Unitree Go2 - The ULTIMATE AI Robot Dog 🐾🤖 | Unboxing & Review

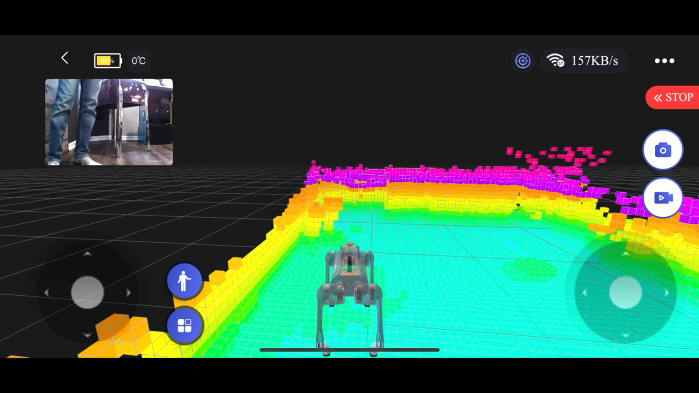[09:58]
So, right now, this is exactly what the robot is seeing in terms of the lidar scanning. If I click on the camera, I can actually see myself too.
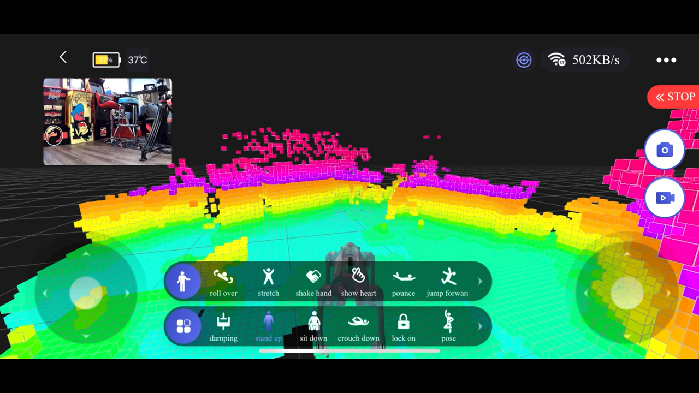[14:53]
So, you have different settings as well. Also, you have obstacle avoidance. So, you can hear it talking to us there saying that, you know, stop obstacle avoidance. We have a stop button here as well. And then your photo and your video, etc. Now, other than that, under the settings here, you have your function.